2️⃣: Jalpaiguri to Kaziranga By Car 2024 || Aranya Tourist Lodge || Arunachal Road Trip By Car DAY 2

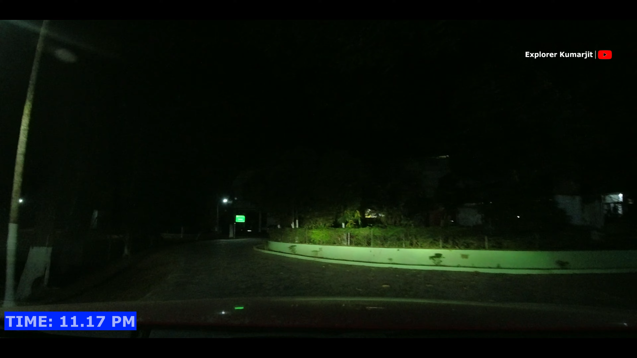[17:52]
এখানে হচ্ছে পার্কিং দেওয়া আছে, পার্কিং লেখা আছে, প্রচুর গাড়ি রয়েছে।